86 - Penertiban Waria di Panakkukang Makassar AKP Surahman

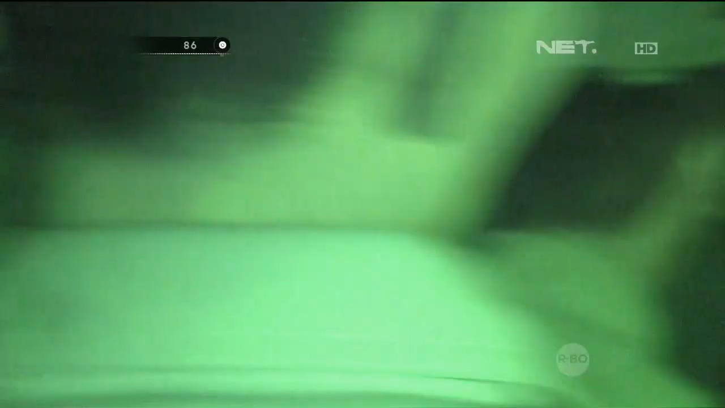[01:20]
betul juga ada beberapa waria yang terlihat pada saat kita tiba.
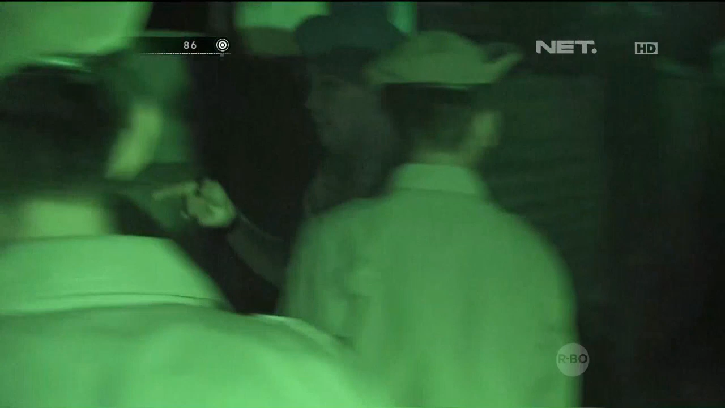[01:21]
Cuma karena dia melihat rombongan Satpol PP, dia merasa ketakutan sehingga berlari bersembunyi.